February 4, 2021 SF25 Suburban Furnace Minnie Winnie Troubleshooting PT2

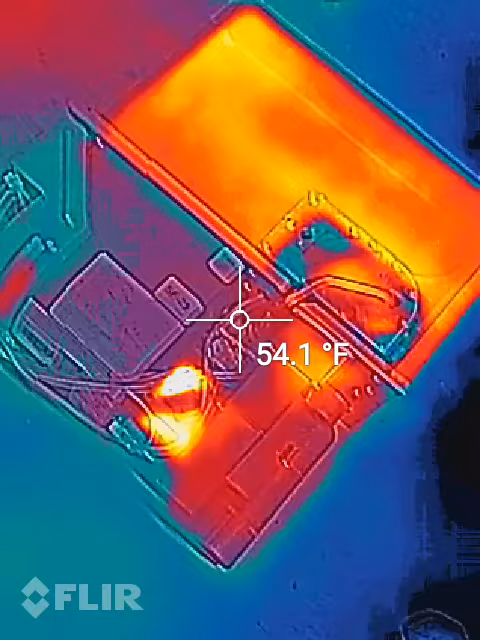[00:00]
On screen: spot 54.1°F
Okay, we're back out in the garage now,
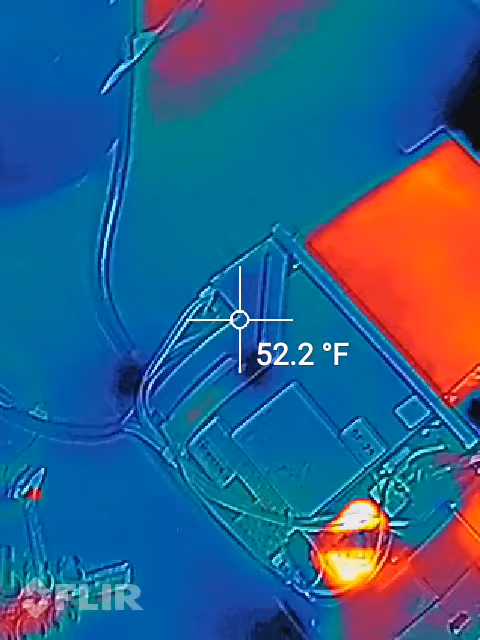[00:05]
On screen: spot 52.2°F
and I'm giving you the image from my FLIR, the infrared radar that's incorporated in my Caterpillar cell phone.
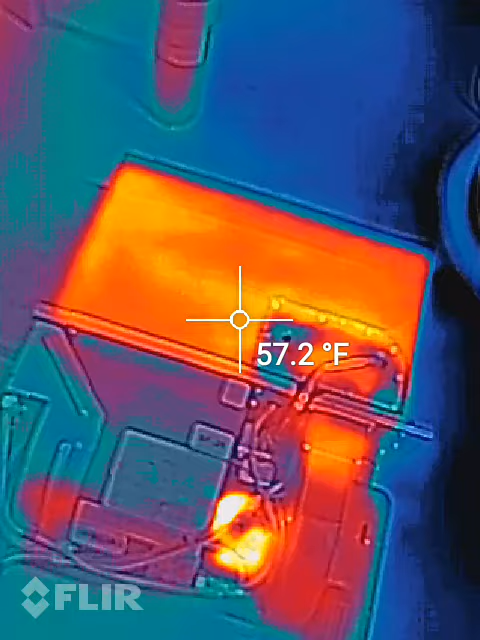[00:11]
On screen: spot 57.2°F
So I have it in the lava mode, so it's showing a contrast between colds and hots.
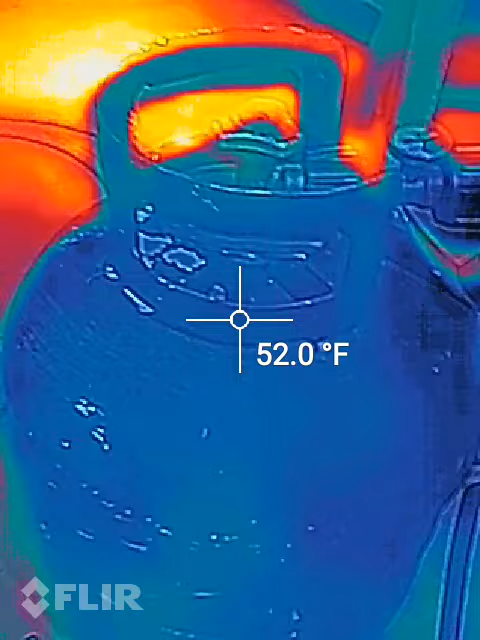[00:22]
On screen: spot 52.0°F
So just because it's orange doesn't mean that it's that color of metal right now.
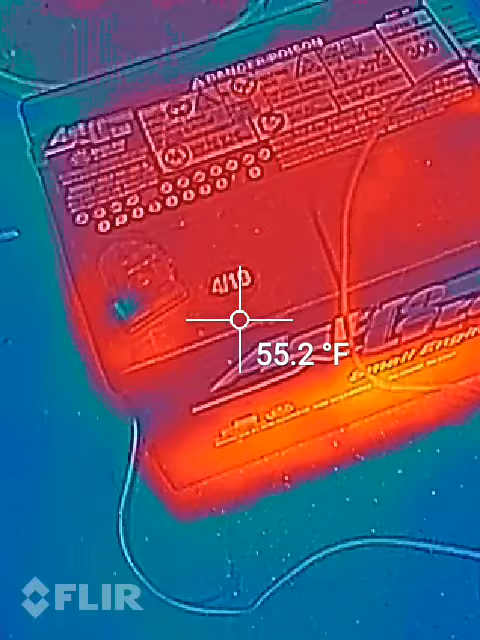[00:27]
On screen: spot 55.2°F
It's not getting ready to melt. So I've got the gas on, on the propane bottle.
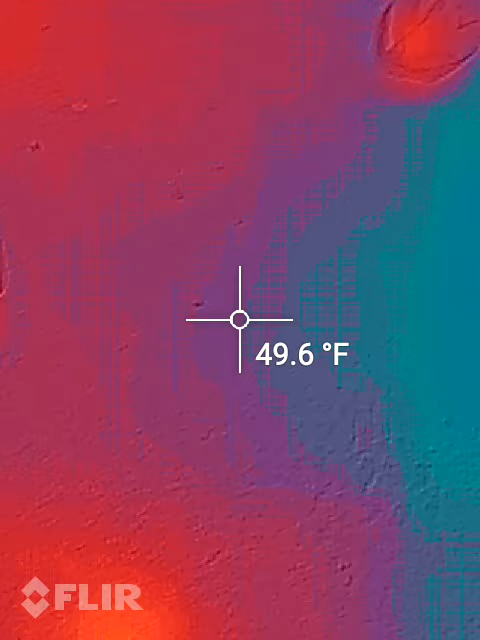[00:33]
On screen: spot 49.6°F
Battery's hooked up. You can see the battery shows higher temperature because it's been inside.
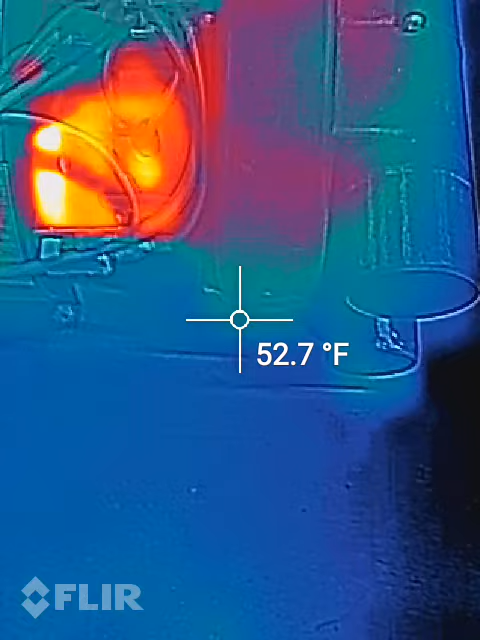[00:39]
On screen: spot 52.7°F
It's at 55 degrees.
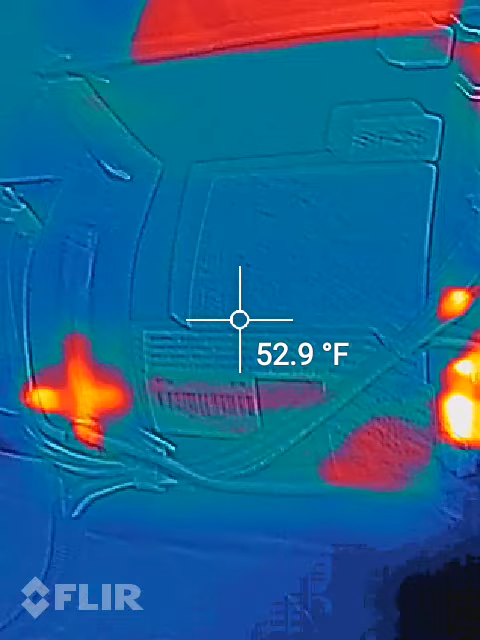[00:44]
On screen: spot 52.9°F
The floor is at 49.5. So let's activate this bad boy, see it when the gas valve opens and the ignition comes on, if we get heat.
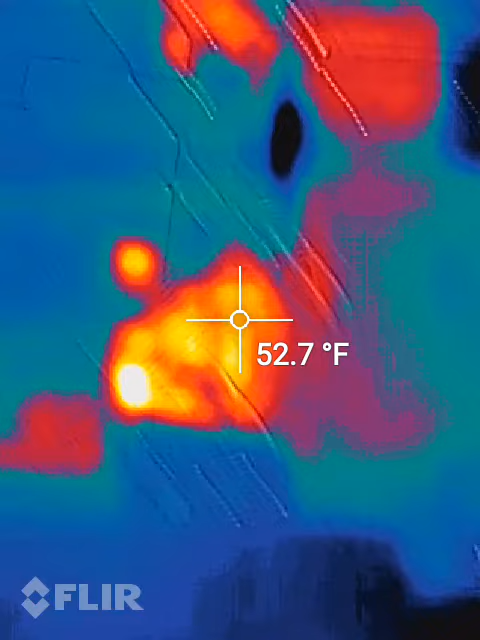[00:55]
On screen: spot 52.7°F
We'll be able to tell down here at the exhaust.
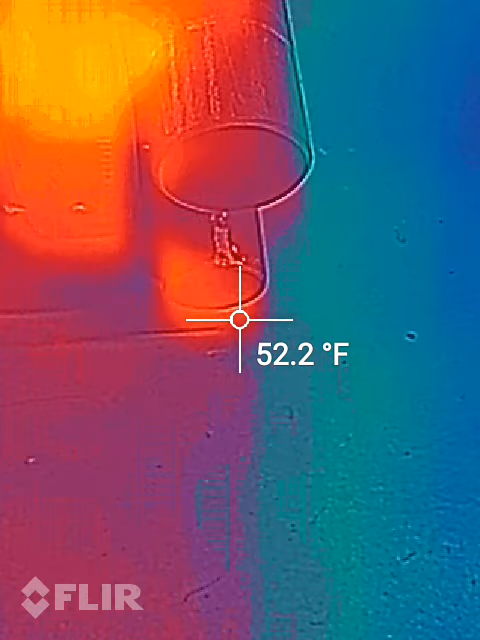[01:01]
On screen: spot 52.2°F
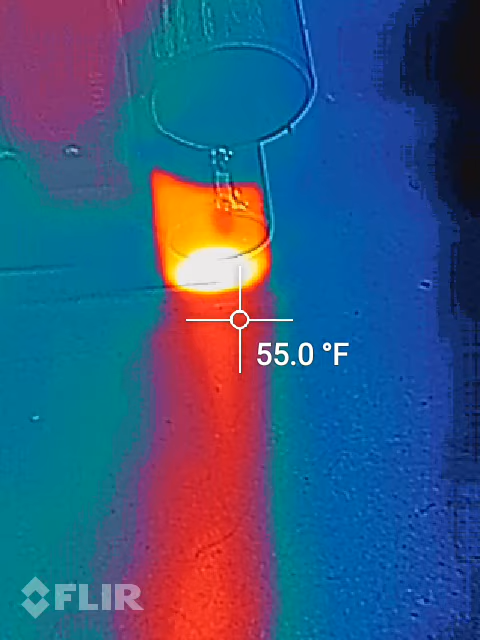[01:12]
On screen: spot 55.0°F
Okay, 52 degrees at the exhaust. We got light off, and we can see the heat climbing.
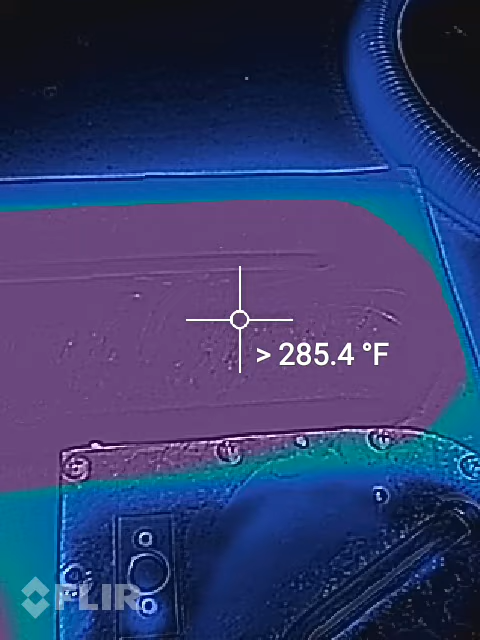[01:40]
Oh yeah, it's working. Here's our heater.
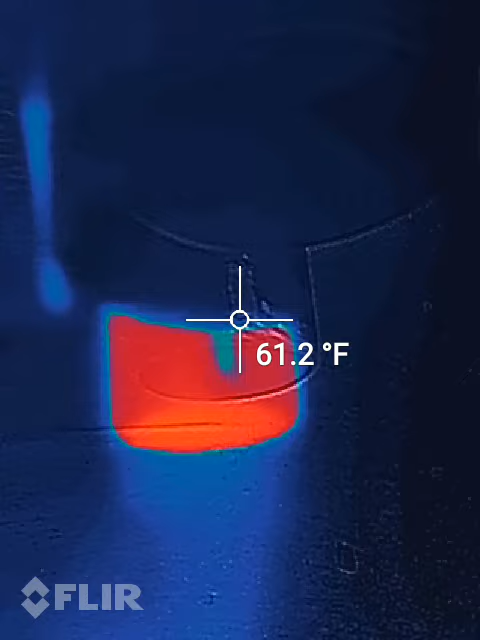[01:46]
On screen: spot 61.2°F
It's at greater than 280 degrees right now. 300.
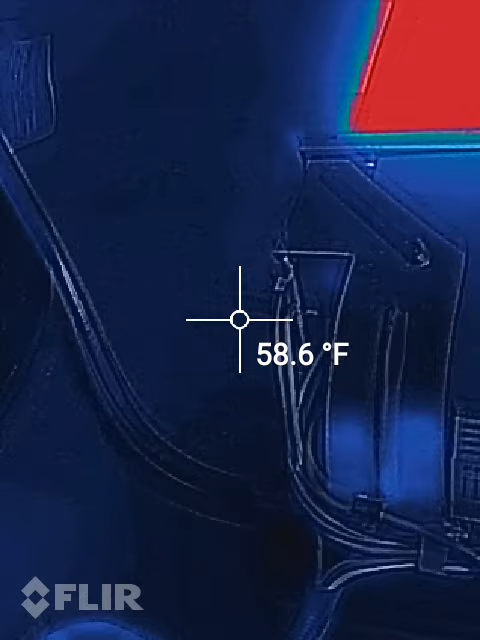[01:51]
On screen: spot 58.6°F
Okay, so yeah, it's working. All right, I'm going to shut this off.